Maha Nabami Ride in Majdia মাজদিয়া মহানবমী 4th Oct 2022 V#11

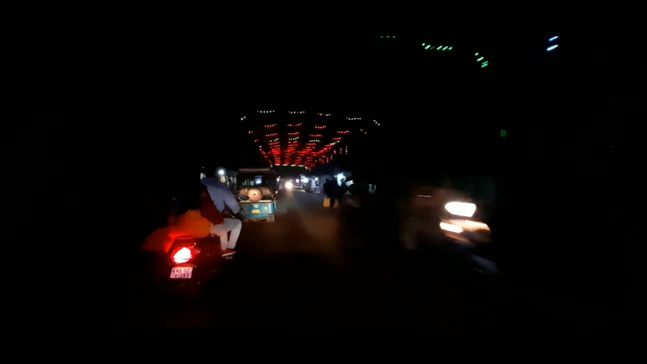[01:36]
তো সামনে তো নবদ্বার দাঁড়িয়ে থাকার কথা, দেখা যাক নবদ্বার দাঁড়িয়ে আছে কিনা।
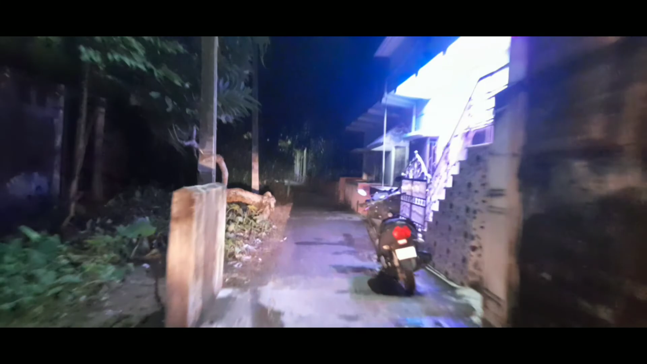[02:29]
বন্ধুরা বৃষ্টি যা হয়েছে তাতে জলের অবস্থা দেখো রাস্তায় কি অবস্থা, মনে হচ্ছে নৌকা চলাচল করাতে পারলে ভালো হয়।
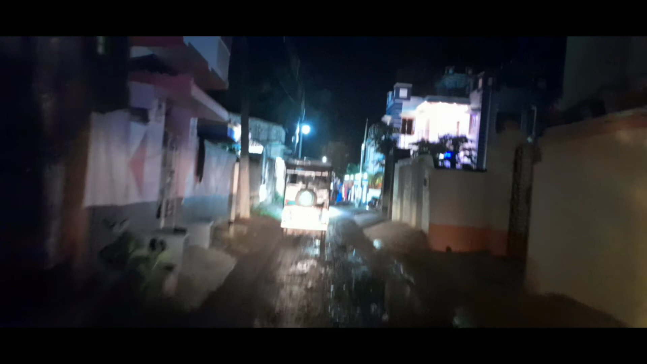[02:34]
এতক্ষণ ছিলাম আমরা স্কুল রোডে, এবার মানে ঢুকতে যাচ্ছি কলেজ রোডে।